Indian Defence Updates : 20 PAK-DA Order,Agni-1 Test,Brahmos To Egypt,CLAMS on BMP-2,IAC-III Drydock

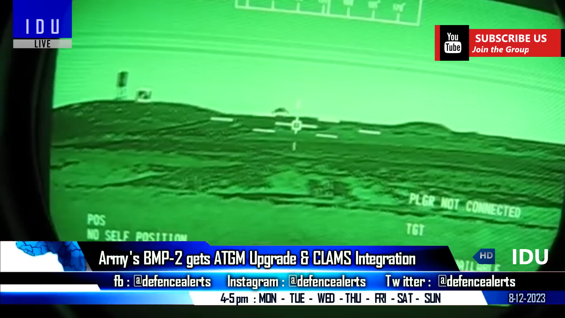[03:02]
that provides the gunner with improved situational awareness and target identification capabilities in low-light conditions.